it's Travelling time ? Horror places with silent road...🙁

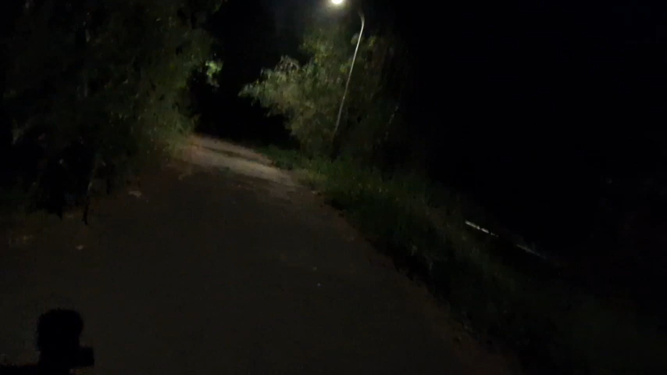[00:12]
फॉरेस्ट का व्यू आप देख पा रहे होंगे, दूर दूर तक आपको जंगल दिखाई दे रहा होगा। तो ये हम चल रहे हैं अपने सफ़र पर,